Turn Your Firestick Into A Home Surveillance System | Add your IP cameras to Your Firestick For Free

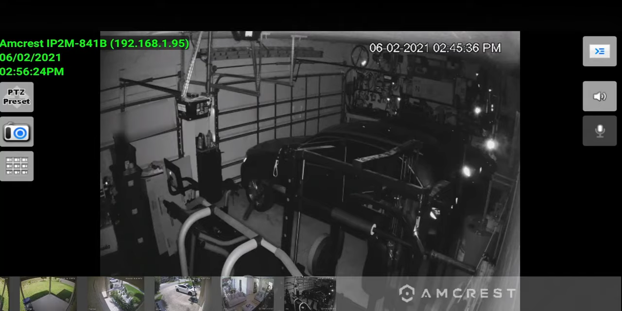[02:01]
The living room as well as the garage camera. Now these two cameras do have PTZ, pan, tilt, and zoom. So if I was to click on this one, for instance, and let me just go up. If I click on that, it will bring up the menu. And you can see from here, I can move the camera around quite a bit. I do have some cobwebs there in the garage. Move it that way. I can focus.
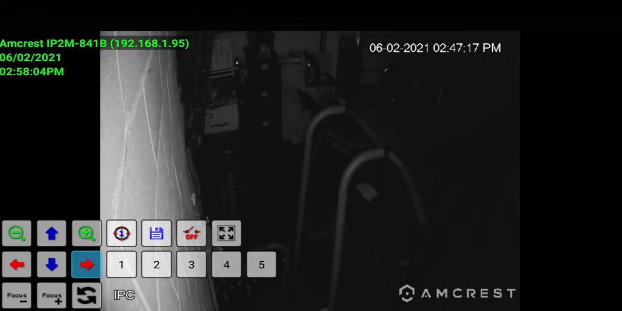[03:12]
So let me go ahead and we'll move that around a little bit and we'll just kind of put it back where it was.
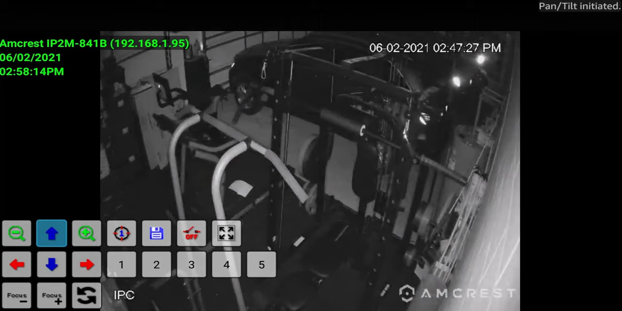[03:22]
One thing you'll notice is that up is down and down is up. That's because I have the cameras flip upside down.